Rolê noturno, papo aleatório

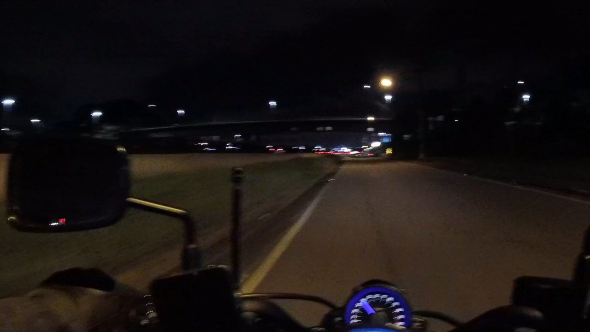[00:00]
E aí pessoal, beleza? Tudo bem com vocês? Um videozinho noturno hoje Saindo do trampo Eu lembro quando eu tinha
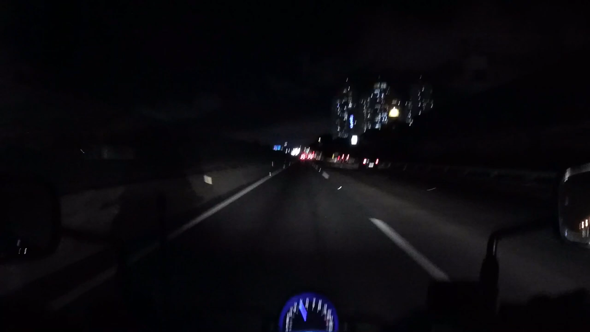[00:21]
A Cross, a Serenium Max Toda vez que eu tinha que Que pegar aqui a Dutra, né? Voltando do trabalho Eu olhava no relógio Olhava a quilometragem E ficava assim contando os minutos e contando os KM Pra sair logo aqui dela A noite Vocês podem observar,
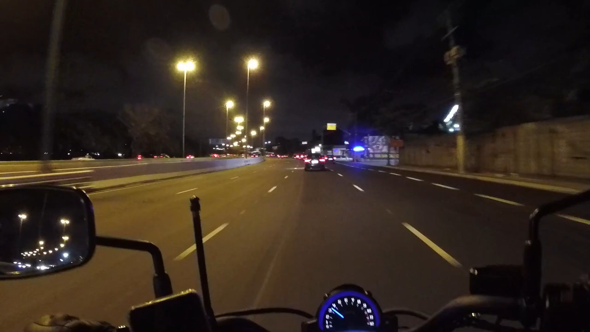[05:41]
Porque se tiver problema Se você for pensar Então você não poderia Escutar música No carro Se a justificativa É tirar a sua atenção Então o carro Por exemplo Não poderia ter rádio Nossa Isso aí que o carinha Fez aí Passou aqui por cima Dessas faixas Isso aí me rendeu Uma multa de mil reais Quando eu tinha a Crosser Depois que eu recebi A multa Eu Nunca mais passei Por cima Dessas faixas De canalização Na verdade Foi uma grande
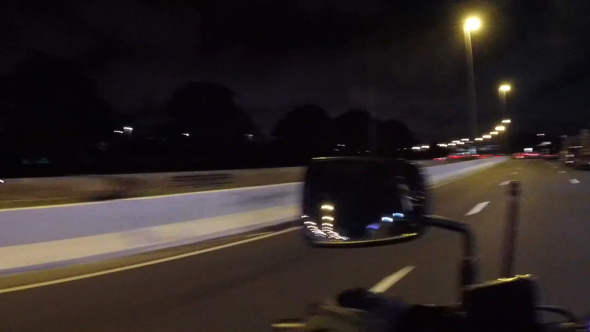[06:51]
Não vi Como uma infração Mas enfim Me multaram Em mil reais
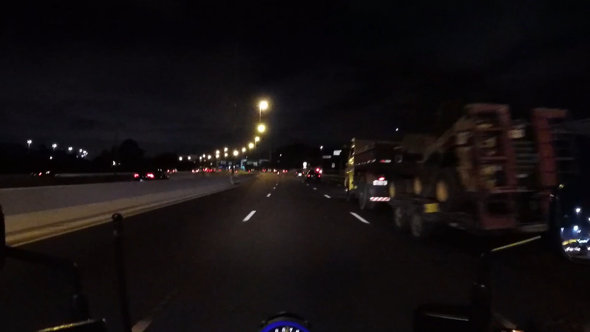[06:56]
E vida que segue Mas depois disso Eu aprendi A lição Hoje eu não Não passo Mais Dessas faixas De canalização De jeito nenhum A Vulcan Precisava ter Um farol Igual Desse HB20 Não sei se é Original Ou não Olha como ilumina Bem Era um farol Bem assim Que a Vulcan Merecia